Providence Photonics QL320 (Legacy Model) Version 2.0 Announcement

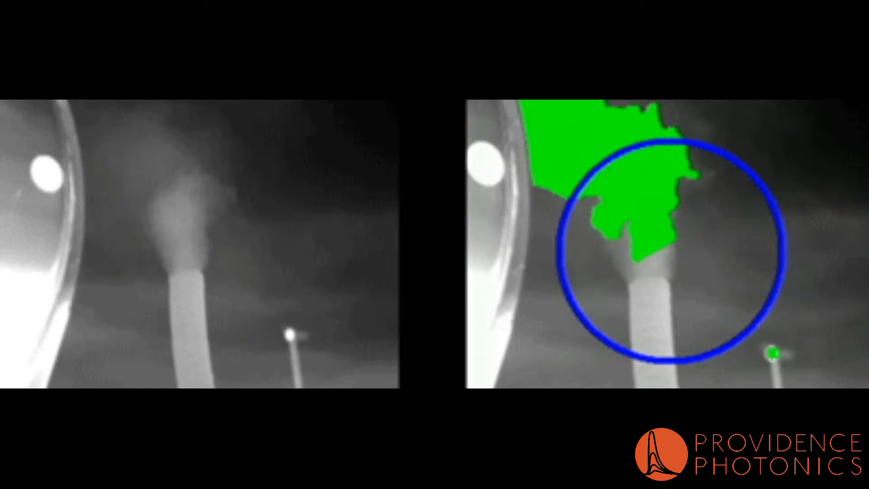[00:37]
320 user and you're familiar with previous versions I'll show you what's different about the version
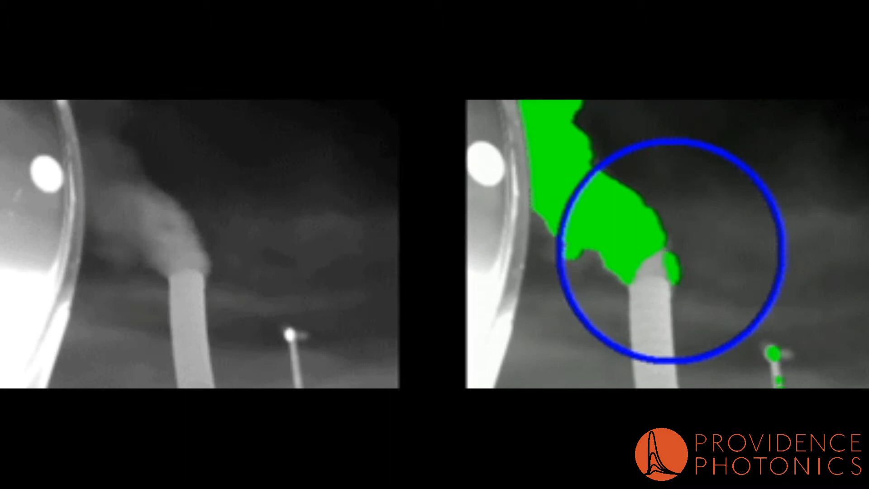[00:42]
2 and if you've never seen a QL 320 this will be a great introduction lets you know what the
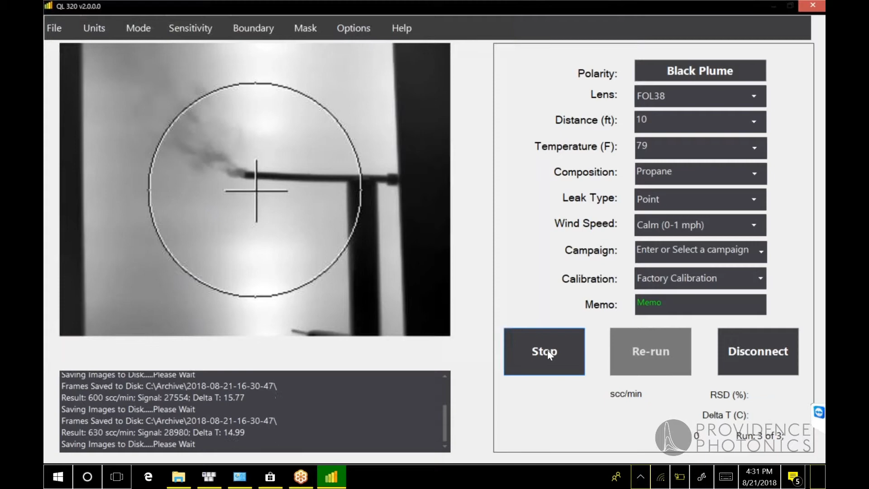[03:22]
you an average result across five sets of 100 frames
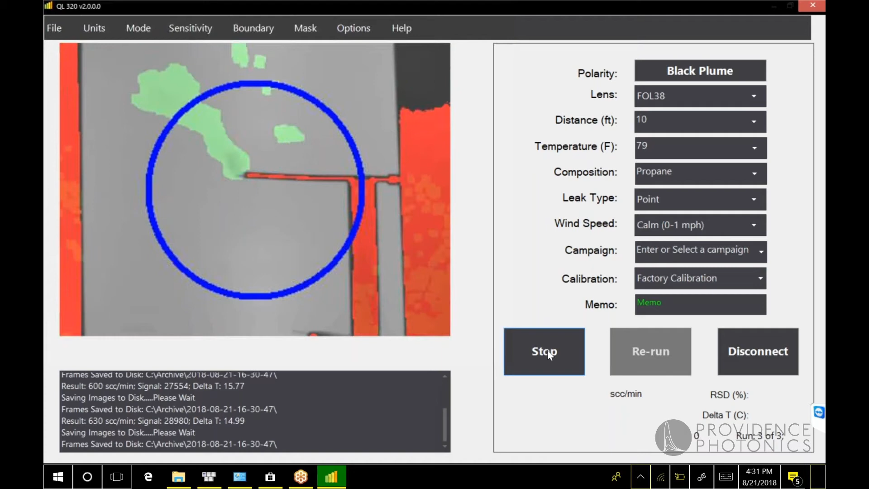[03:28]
here you can see I'm on my third three of three my batch of
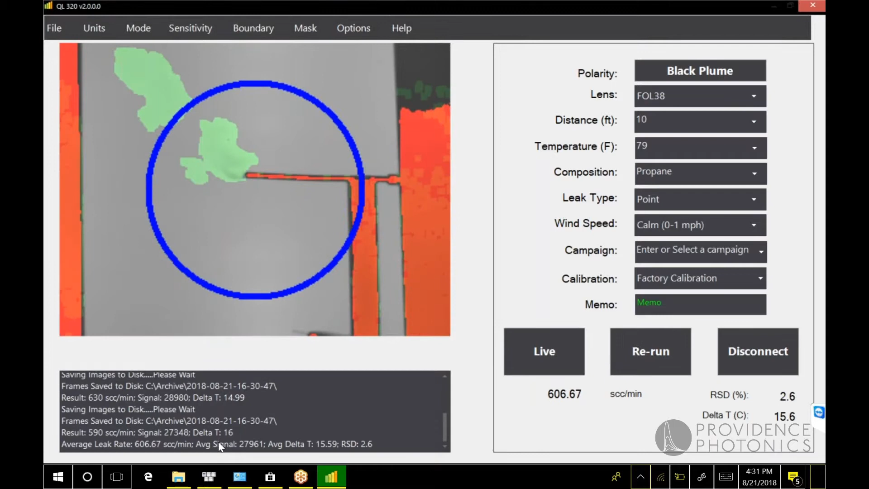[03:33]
three and now I have my average leak rate and my average Delta T for that batch so that's how version one worked
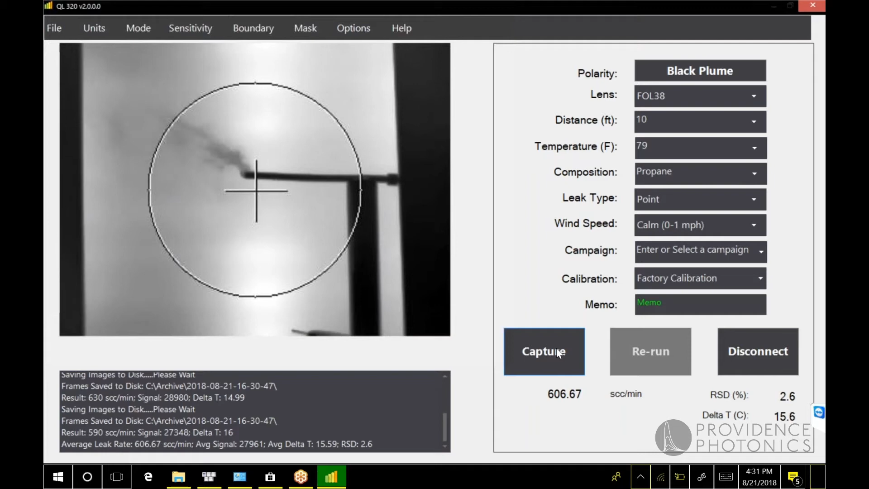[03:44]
version two you have another option it's called continuous mode continuous mode processes the frames as we grab them